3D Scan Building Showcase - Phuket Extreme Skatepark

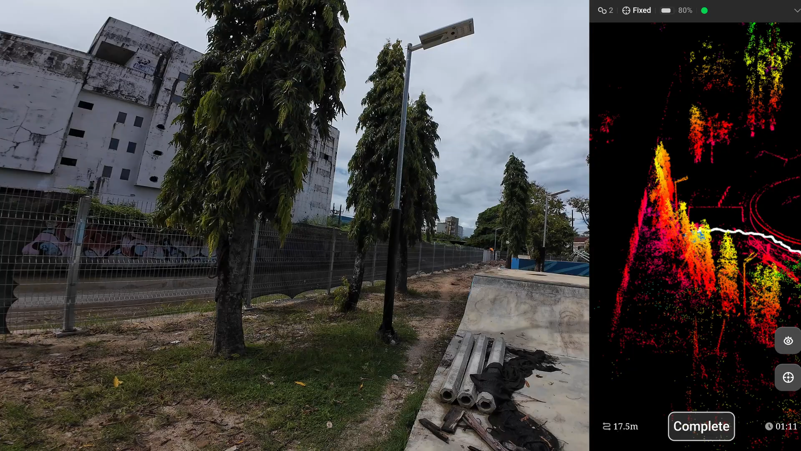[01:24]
So I put the camera over the scanner and on the right side is the recorded screen for my mobile phone.
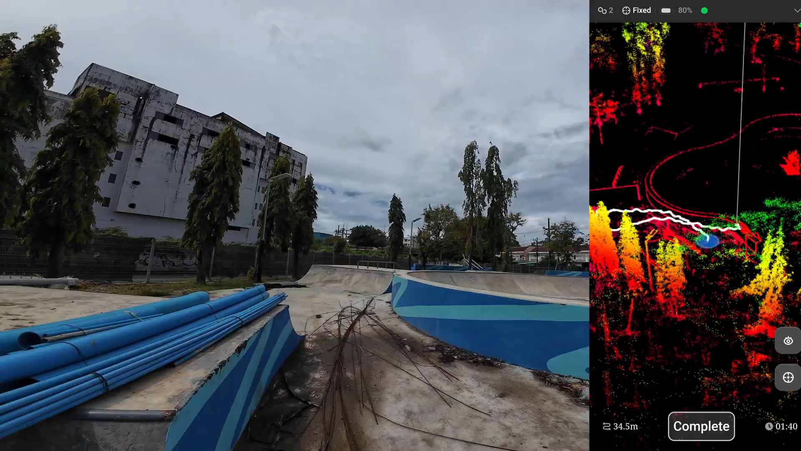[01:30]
It shows the scanned object and also the
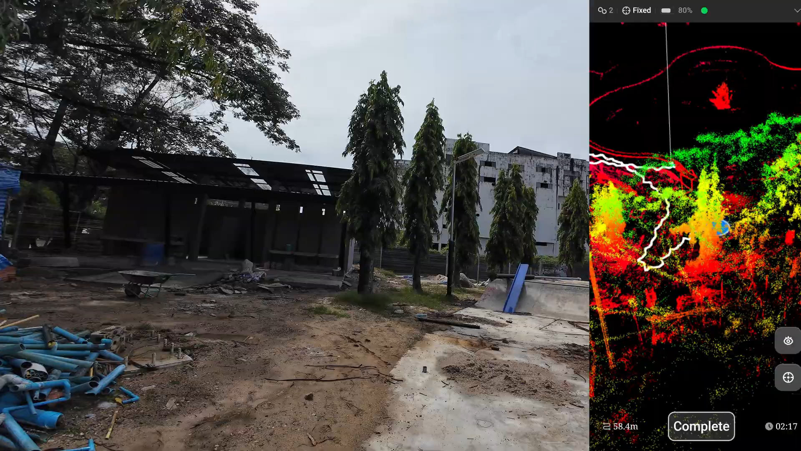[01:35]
location of me scanning in the area.
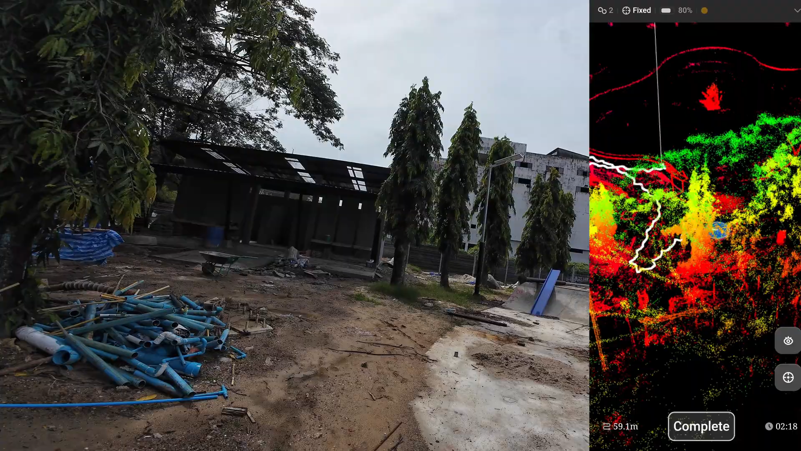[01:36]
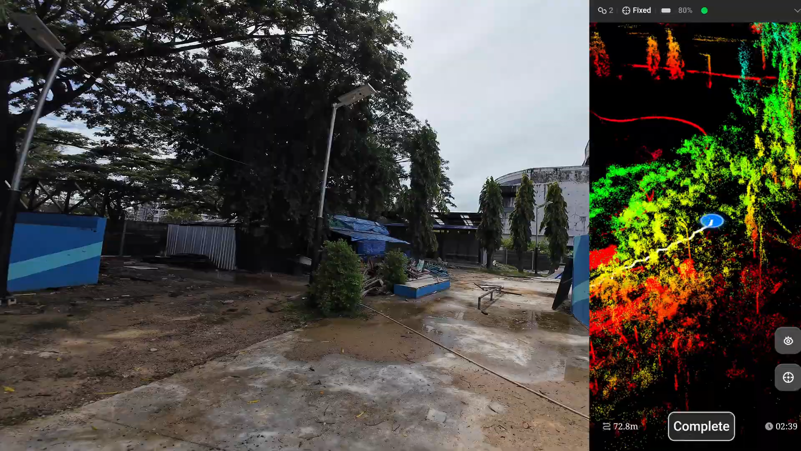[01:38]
If you look at the top here,
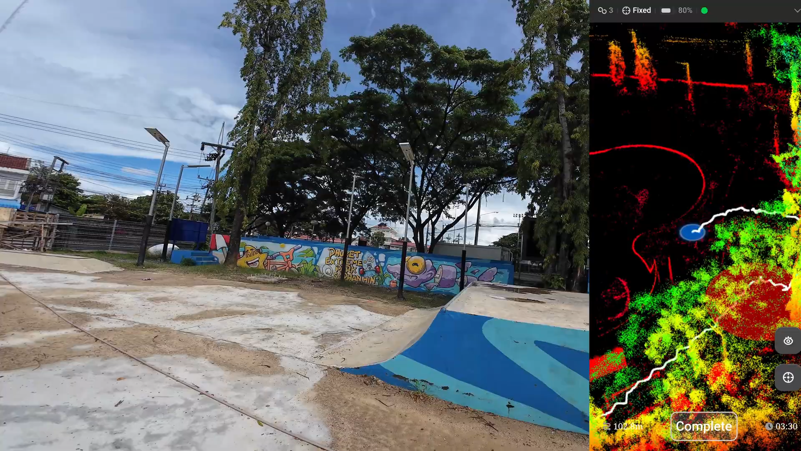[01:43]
you can see there's a fixed message on the screen. Which means that the RTK GPS receiver is working.
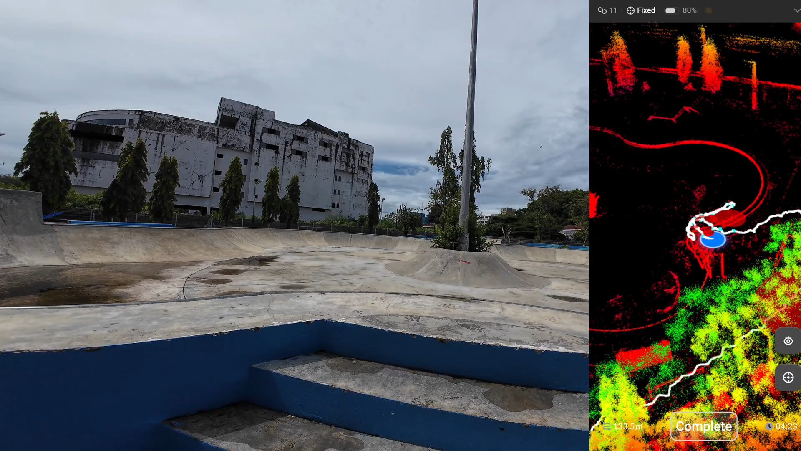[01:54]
So the scanner will track using the GPS which has the correct data from the RTK network provider. So the accuracy of the GPS is somewhere around 8 to 12 millimeters. So in this open area which has a very low feature, no walls, no ceiling.
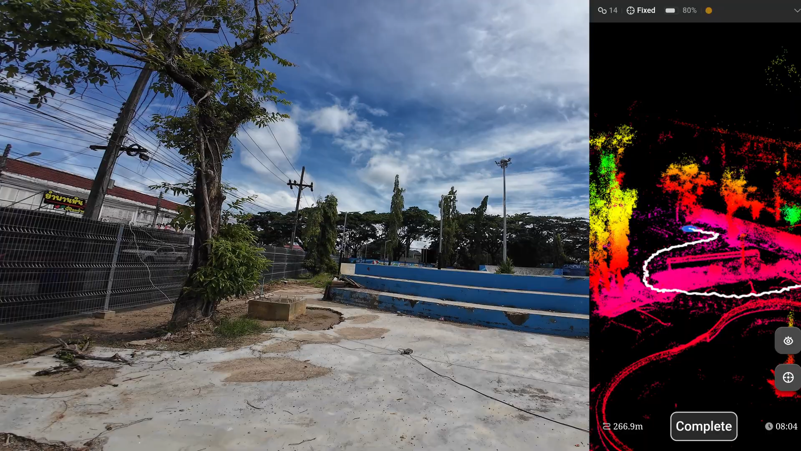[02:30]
The scanner will use the data from the GPS for tracking. So if I don't use the RTK GPS receiver, it will lose the track and it will show it will show like overlap
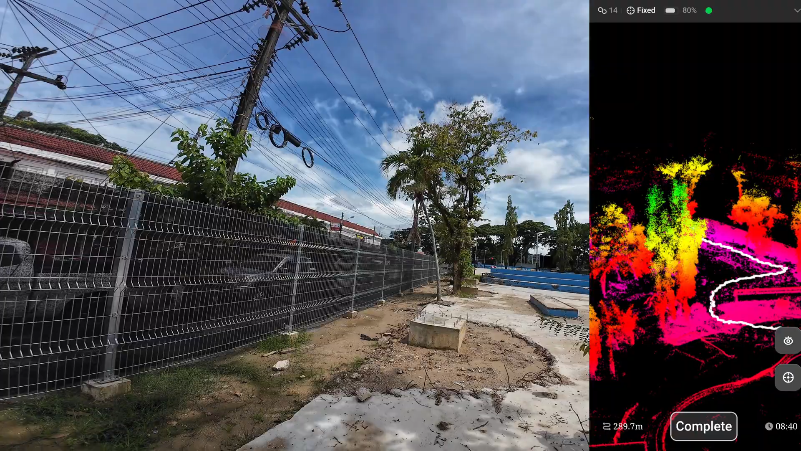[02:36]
walls and the accuracy will be lower.
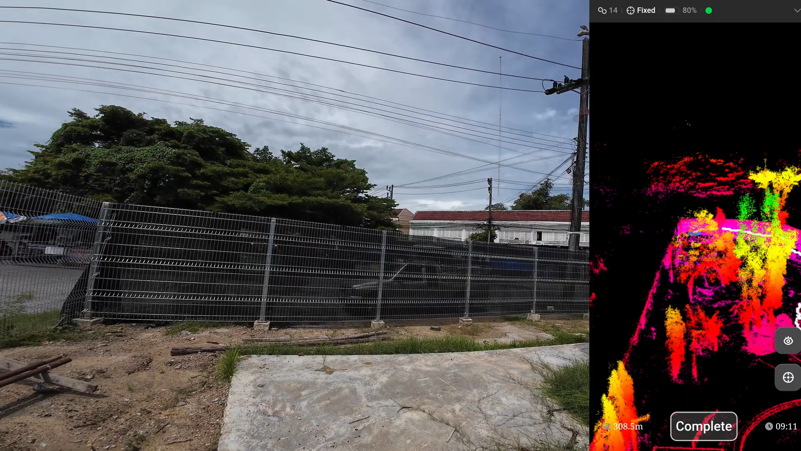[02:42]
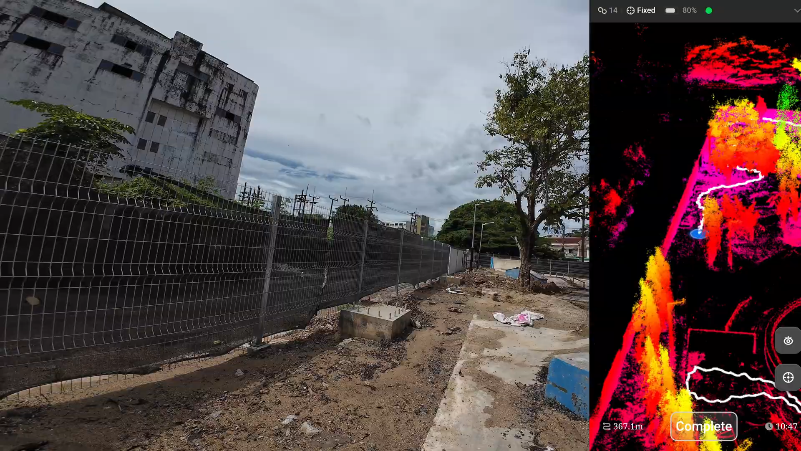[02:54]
Even though I use the RTK GPS receiver,
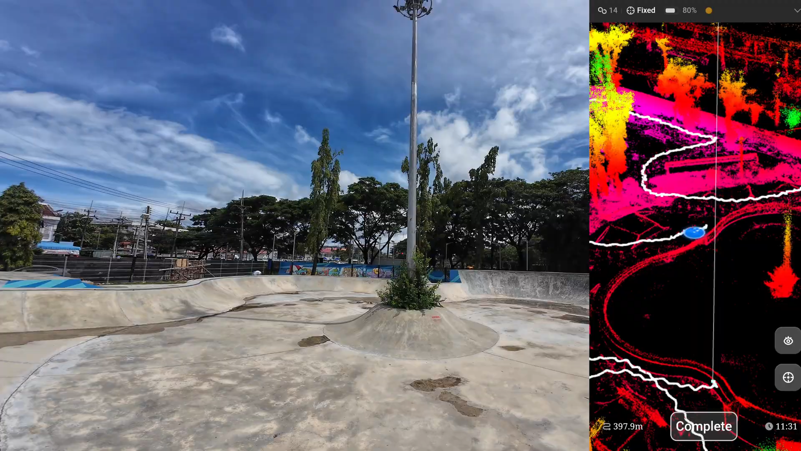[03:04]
I still have to come back to complete the loop. I have to come back to where I start.